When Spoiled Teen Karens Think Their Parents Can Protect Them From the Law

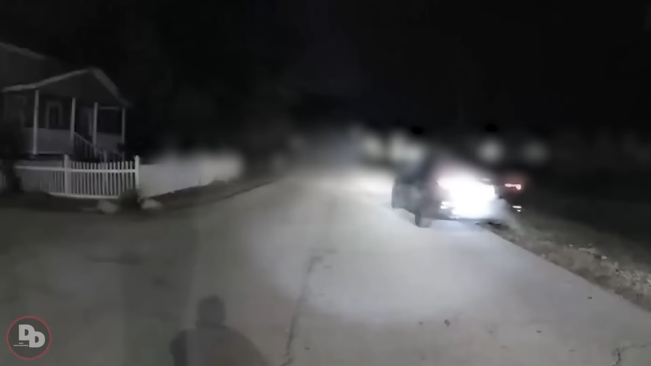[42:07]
An Illinois police officer conducted a traffic stop on a vehicle after noticing suspicious signs.